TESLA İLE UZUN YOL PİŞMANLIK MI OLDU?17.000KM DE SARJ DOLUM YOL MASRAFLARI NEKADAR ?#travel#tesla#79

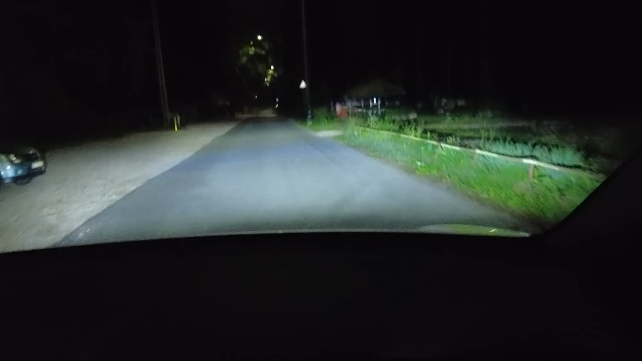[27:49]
Otel bulamıyoruz. Her yer dolu. Yola devam edeceğiz. Yani sınırdan geç çıkanlar büyük ihtimalle ilk buldukları yerde konakladılar.
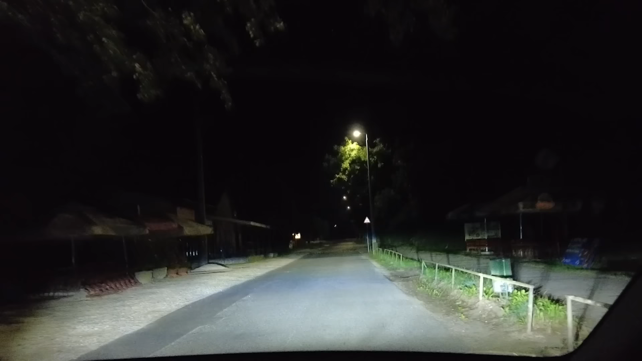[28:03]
Biz biraz geç kaldık konaklamayı ayarlamak için. Şimdi mecbur Prag yoluna çıkıp yol üzerinde bir yerde durup dinleneceğiz. Çekirge bir sıçrar, iki sıçrar. Her zaman spontan olmuyormuş demek ki. Bunu da biraz tecrübe etmiş olduk. Arkadaşlar arabamızı şarj etmeye buraya geldik. Aa, araba yok. Çadır var.
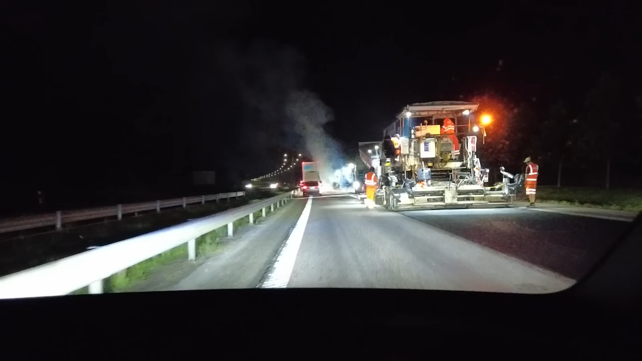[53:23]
Diye geldik. Gece çalışmaya denk geldik yine. Tamam, bir yandan yolu kazıp bir yandan yol yapıyorlar. Bir taraf yolu kazıyor, temizliyor.
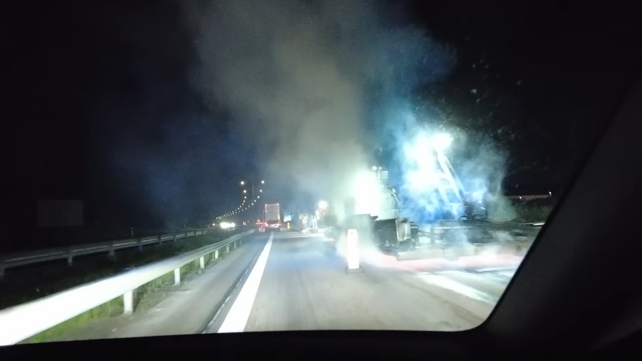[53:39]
Bir taraf asfaltı döküyor. En sonunda silindir üstten geçiyor.